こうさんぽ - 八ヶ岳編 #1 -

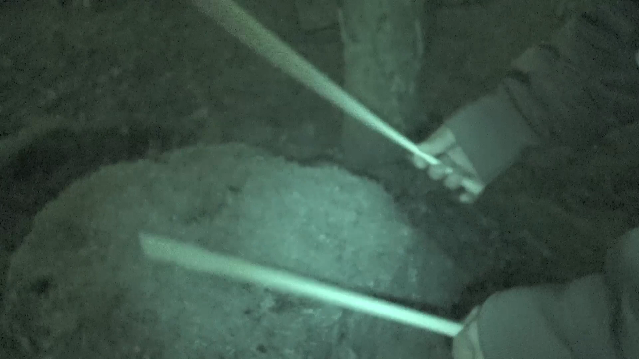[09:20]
ちょうど程よい柔らかさなんか自然の音って感じしますね見れば自然の通りに何かやられ始めたんだガキでないやつねこれは切り落とされた枝かさっきの木の先は
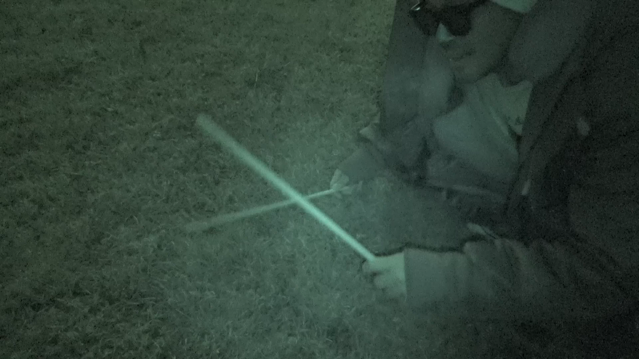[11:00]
おーこんな音が聞いたことなかったですよこの音おー結構いい音ですね